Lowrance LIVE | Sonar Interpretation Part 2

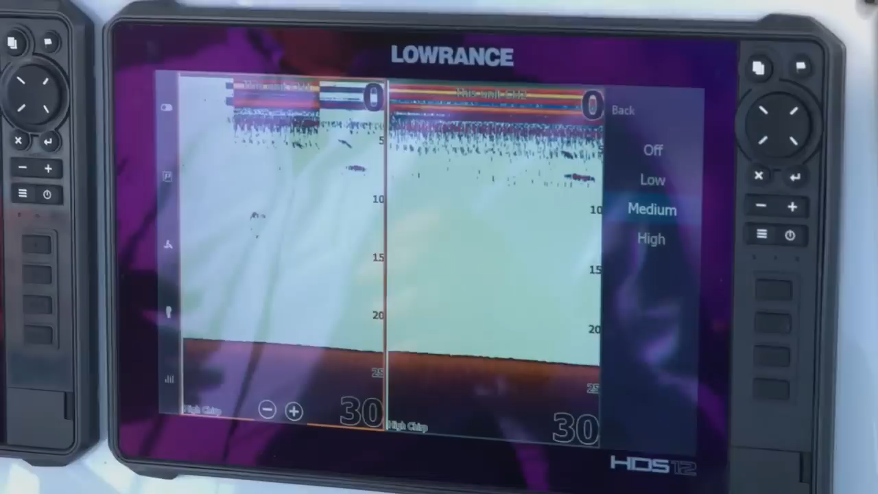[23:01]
So I like using medium a lot of times because it filters out a lot of the particulate. It filters out a lot of little bitty fish that are up there. And then it helps me see just the bigger marks that are in that really top part of the water column.
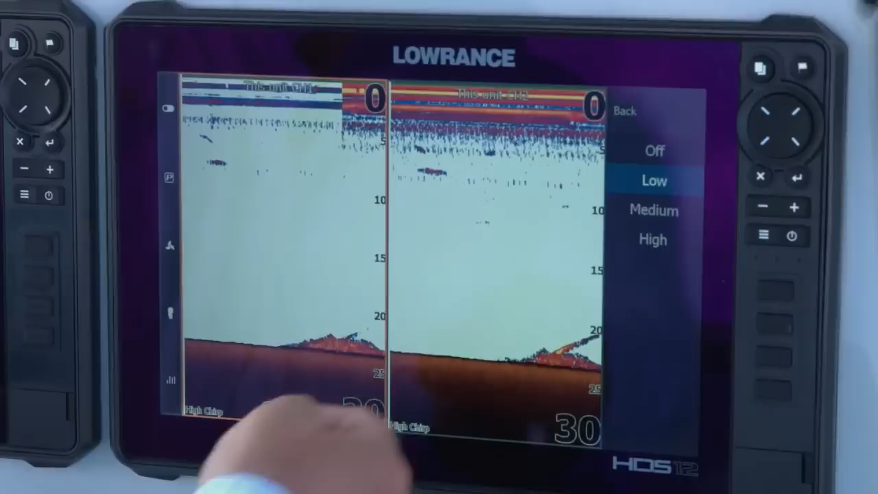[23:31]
You can have more information in that top part of the water column. It really is just a personal preference as to what you like to look at. A lot of guys, they look at the screen and they don't like seeing the information. And a lot of them refer to it as clutter at the top of the screen. Again, personal preference. So as far as your scroll speed, you typically don't have to change that.
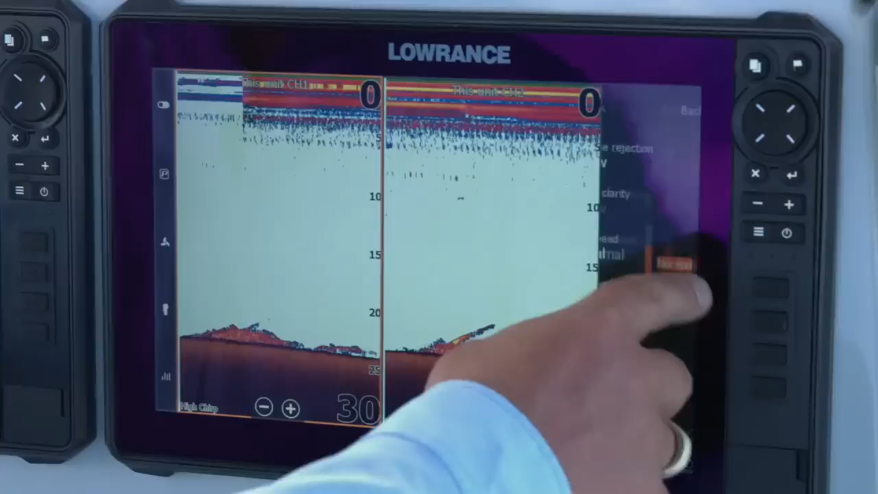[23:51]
Basically, when you change your scroll speed, it just makes things speed across the screen quicker.
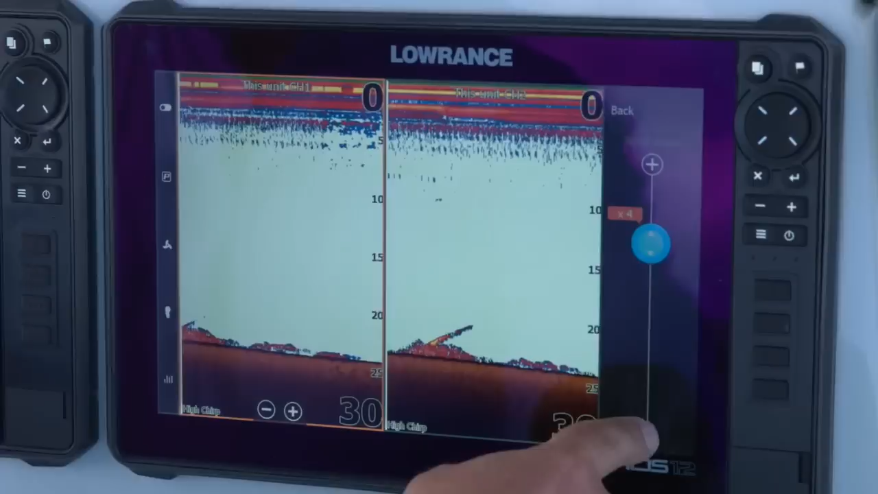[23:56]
A lot of times it's not necessary. Guys doing stationary fishing, ice fishing guys have a tendency to increase their scroll speed and stuff like that. Ping speed comes default on these units at max. And that's where I leave it. Very seldom have I ever felt like I needed to change my ping speed. About the only time I've ever changed my ping speed and I've only dropped it down like one or two bumps is if I've been on the front of the boat and I'm drop shotting to fish and I feel like I just can't see my drop shot rig very well.
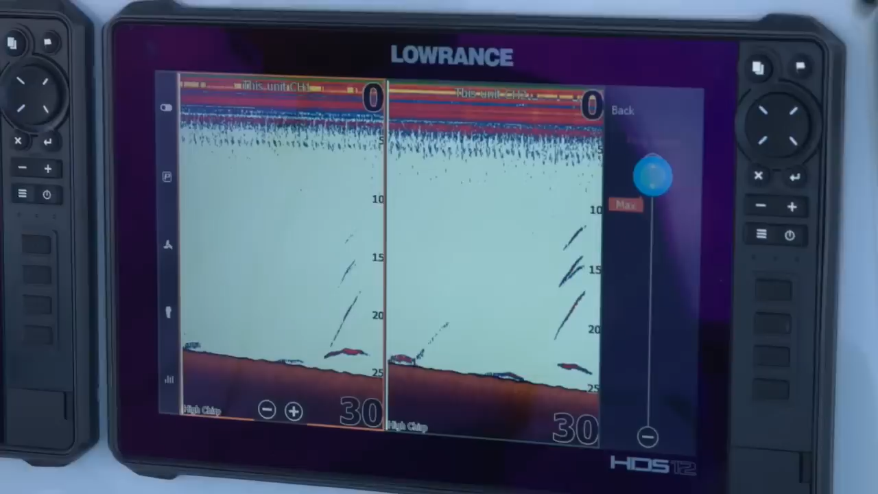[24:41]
If I drop my ping speed, you know, maybe one, maybe two, kind of depending, a lot of times that'll help me see my drop shot better. So again, personal preference, you know, just because somebody says, this is what I use, that's the best setting, that's what you should use. That's not always true. It's just going to depend on the type of water you're on and the type of fishing that you're doing.
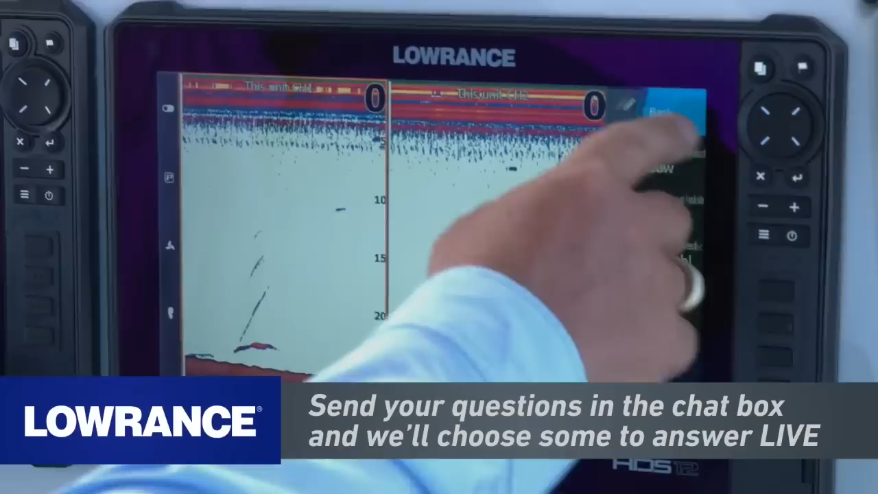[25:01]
So let's go ahead and go back here.
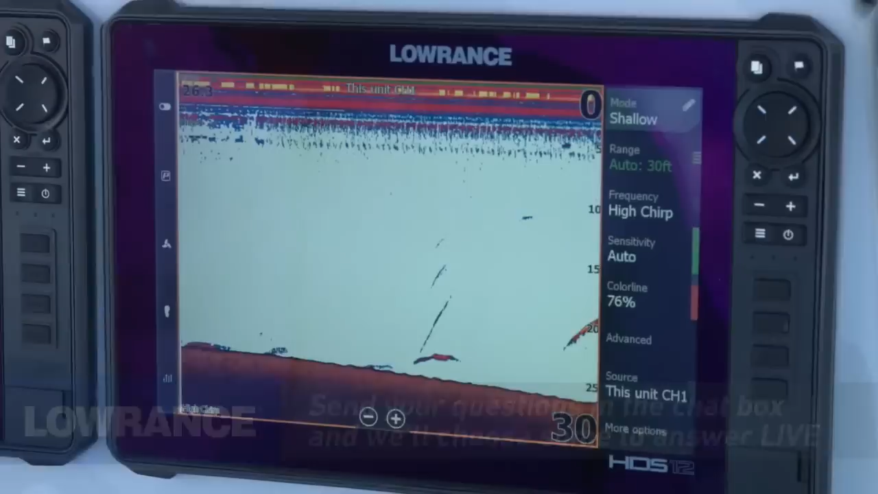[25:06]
We're just going to go to a full screen on this and we're going to talk about more options.
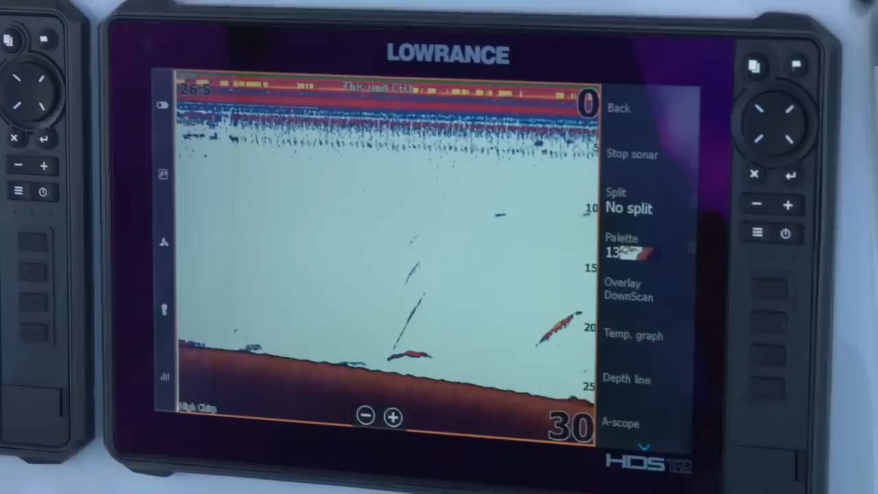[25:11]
The cool thing about more options is the ability that it gives you to do certain things.
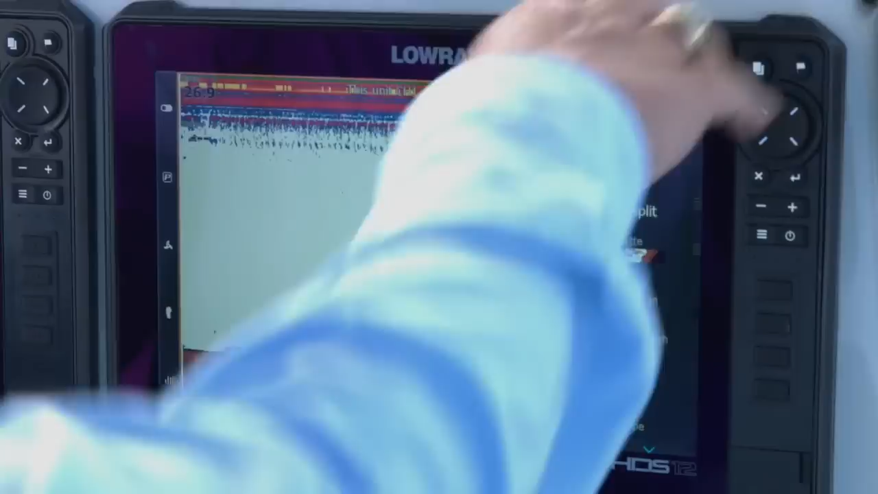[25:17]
So from this screen, you can do things like stop sonar. If I hit stop sonar, it stops the transducer from pinging in the water. Where I'm going to use this is, again, this is a perfect example on this boat. I've got multiple transducers on here running same frequencies. So if I hit stop frequency, it keeps me from getting interference from another transducer on the boat.
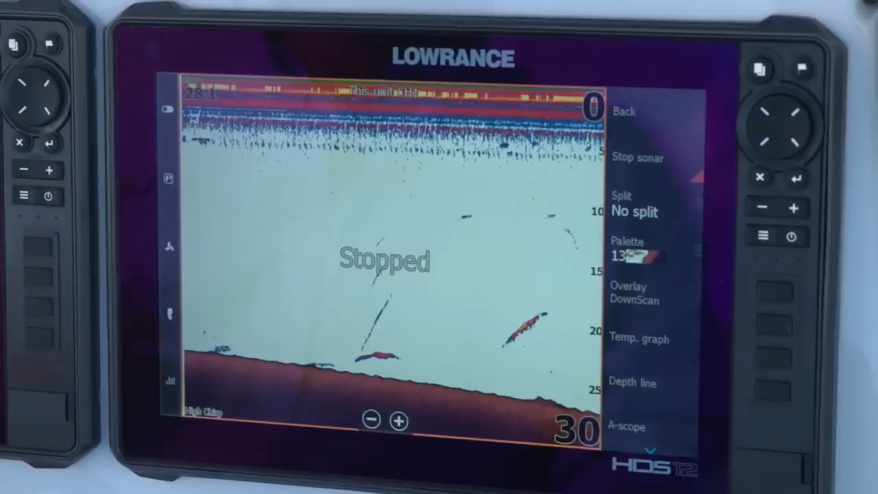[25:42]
So that's where I use that one a lot. If I go from stop sonar, the next thing we can do is we look at the splits.
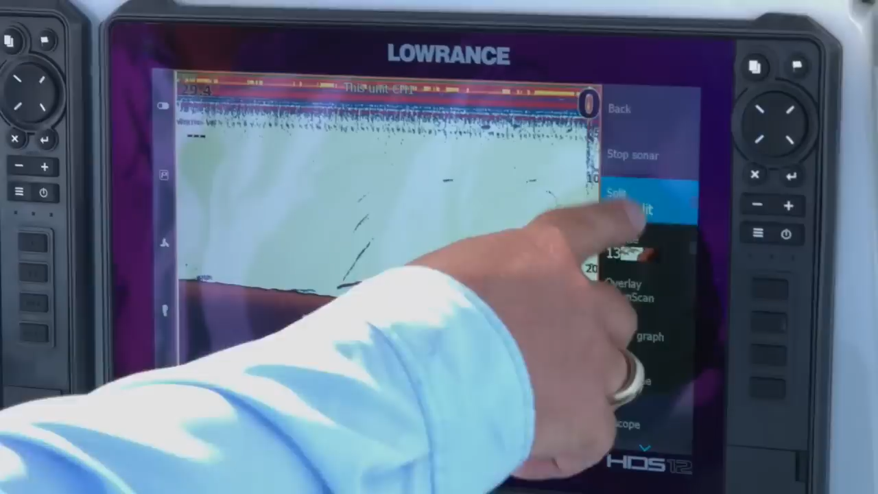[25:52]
Running right now on no splits, but you have different options for the splits.
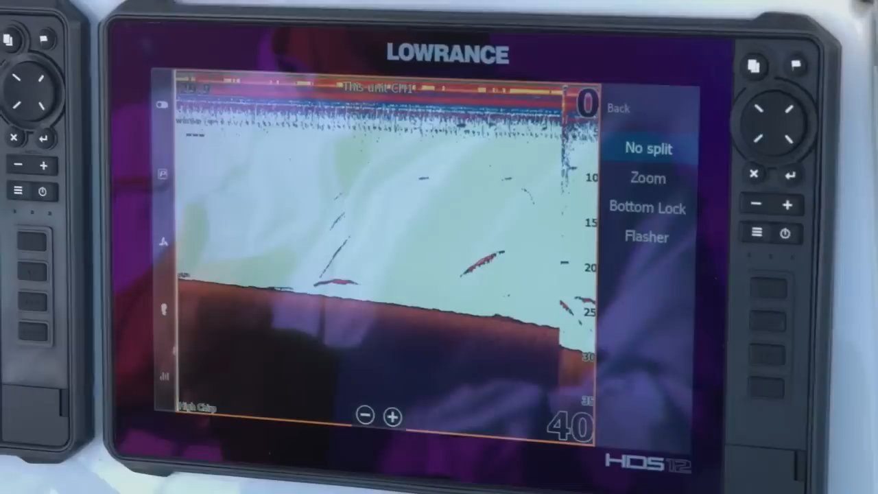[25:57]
One we use a lot is a zoom split. And what this does, it gives you the ability to look at a particular part of the water column. So as you can see, we've zoomed in here.
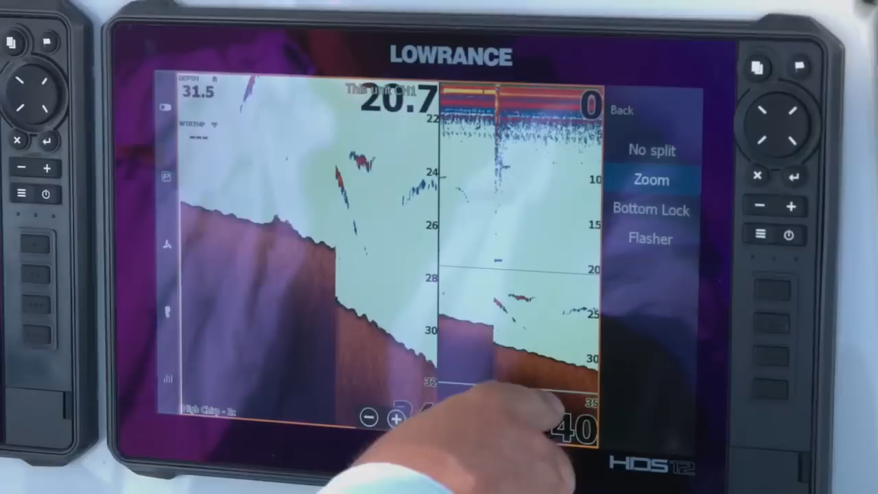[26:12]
This little box, you can see the line from here to here. That basically shows us where we're zooming in. I can move it up to a different part of the water column. If I want to be zoomed in on the top part of my water column, I move my box up there like that. As you can see now, I'm just looking at the top 15 feet in the water column. So the zoom is really good. Like I said, if you're targeting fish in a specific depth,
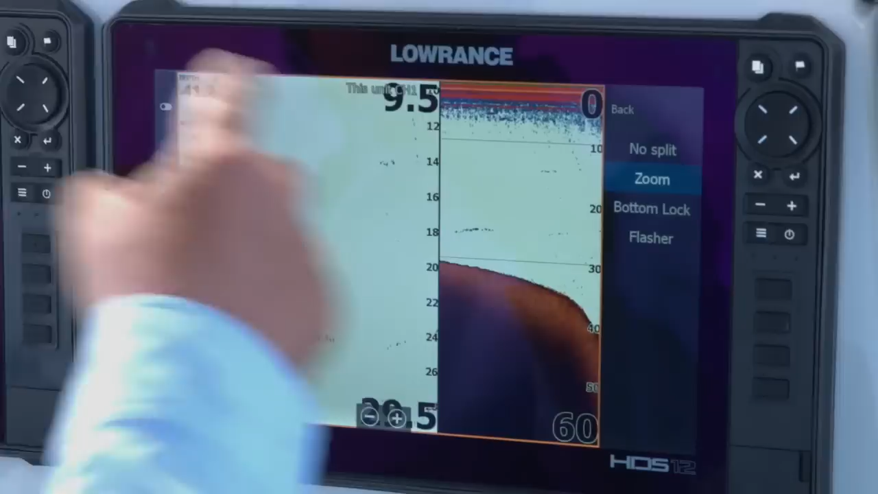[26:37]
offshore guys use this a lot because they may be